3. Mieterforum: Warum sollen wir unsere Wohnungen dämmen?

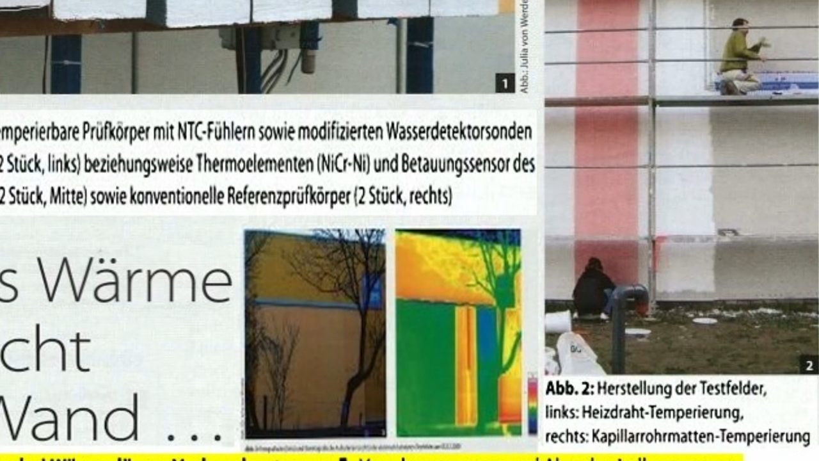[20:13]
Temperierung der Putzoberfläche. Und da werden die mit warmem Wasser, wo dann natürlich Wärmerückgewinnung der Tageswärme reingespült wird, werden die beheizt und mit elektrisch.
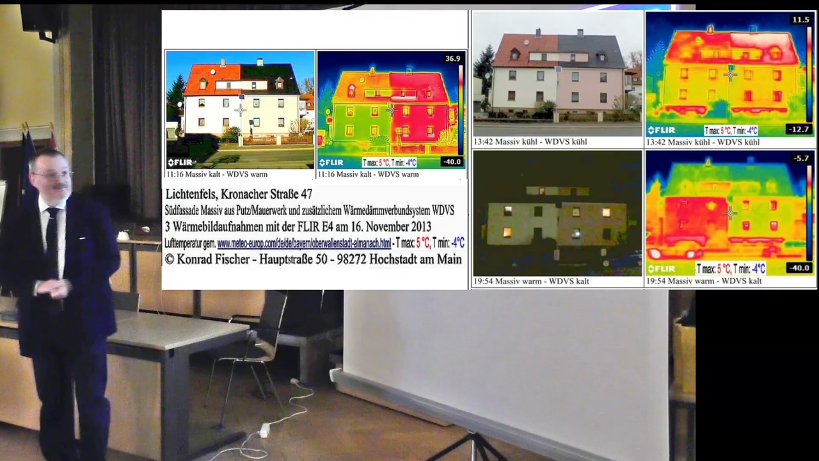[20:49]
steht ein Haus hier und das hat einen neuen türkischen Besitzer hier und der ist auf die
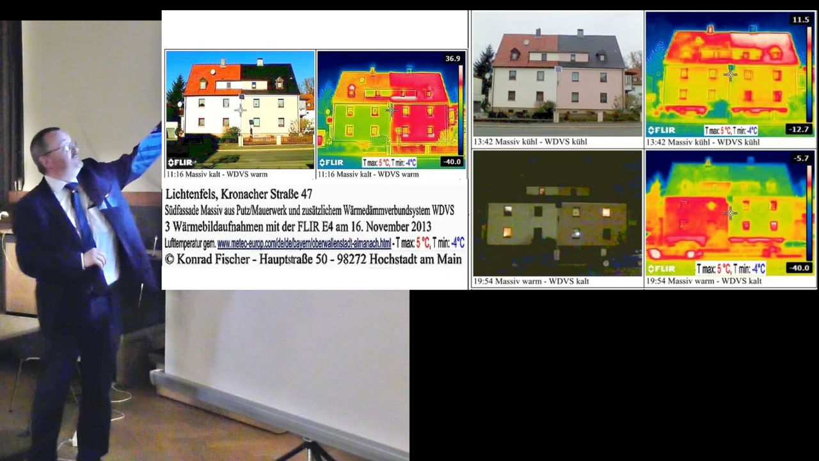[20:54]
Dämmstoffwerbung abgefahren und hat sein Haus gedämmt mit 10 oder 12 Zentimeter.
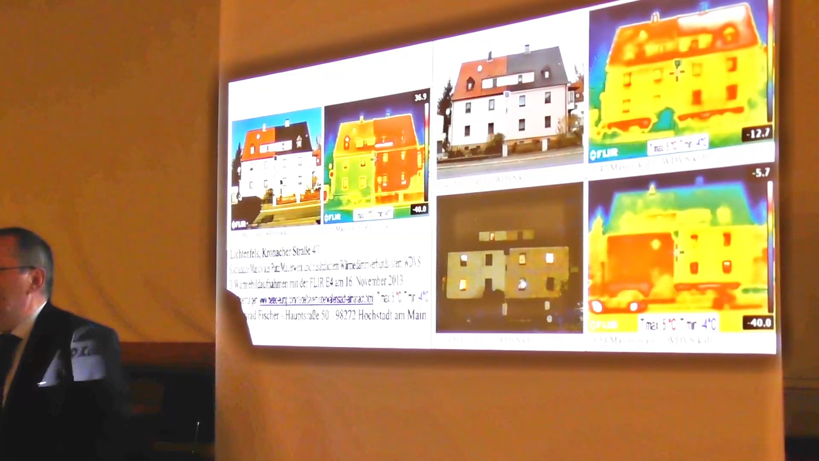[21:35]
Und dann bin ich wiedergekommen, 13.42 Uhr, inzwischen war die Sonne weg vom Himmel.
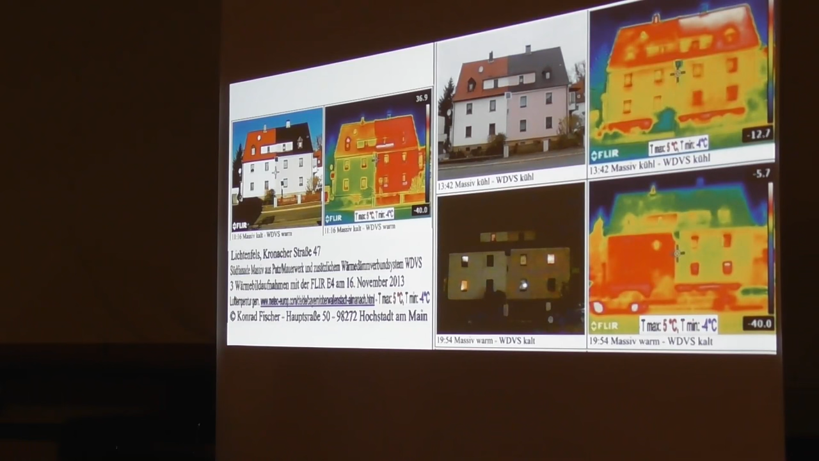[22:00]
die Massivwand an zu glühen und schockartig, wir sind hier schon auf minus 15 Grad,
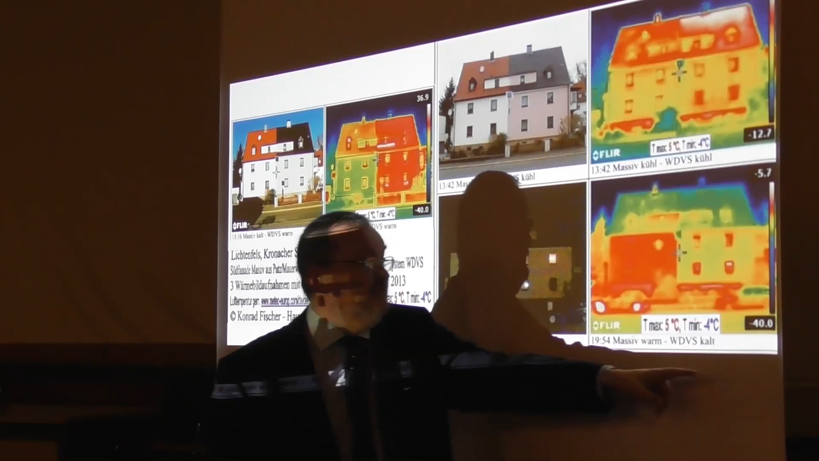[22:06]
die Lufttemperatur war 5, haben wir also den Taupunkt massiv unterschritten
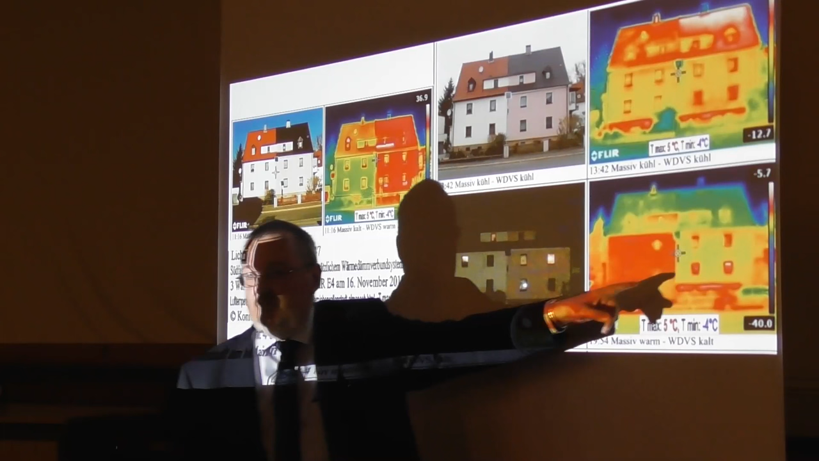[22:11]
und hier wird nun der ganze Nachttau eingesaugt in diese Dämmfassade.
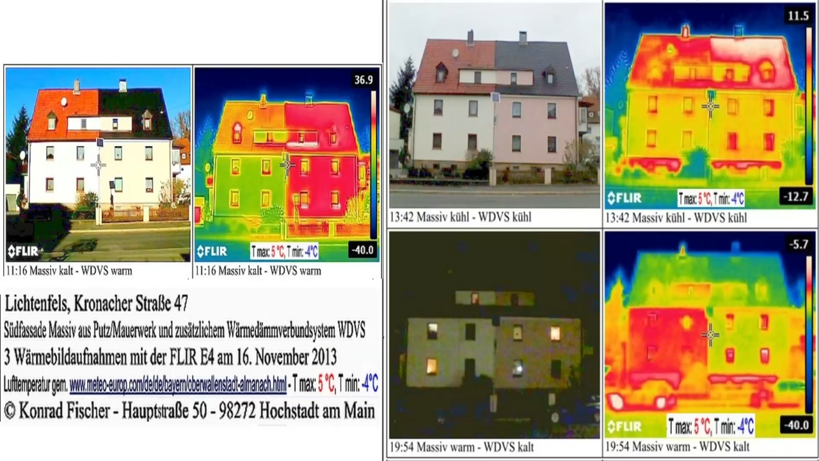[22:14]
Am selben Tag drei Bilder. Und so sehen dann diese abgenässten Buden aus.